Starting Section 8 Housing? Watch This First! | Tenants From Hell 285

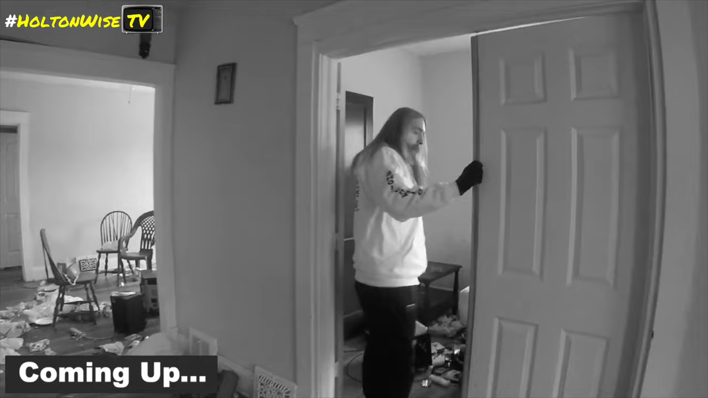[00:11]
I mean, obviously, as you can obviously see what's going on here, it's a nightmare. She threw everything everywhere, and there's just horrendous smell coming from somewhere, so we're going to have to figure out what that is.